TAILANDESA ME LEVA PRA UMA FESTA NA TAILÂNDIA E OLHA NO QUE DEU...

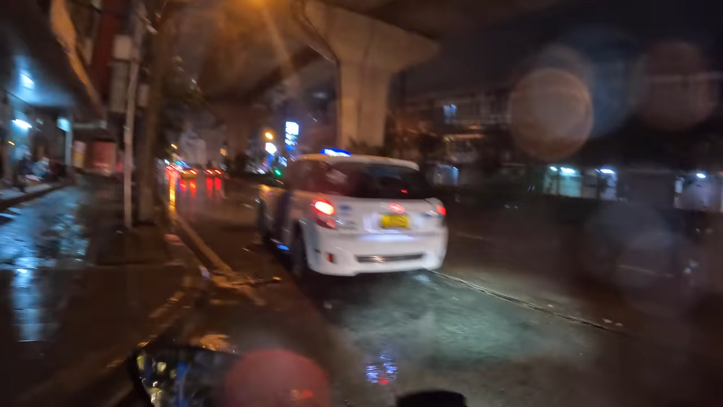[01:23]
E vamos nessa, porque até na chuva tem trânsito aqui. 10 horas da noite, vou chegar já já na academia. 5 minutinhos de chuva só.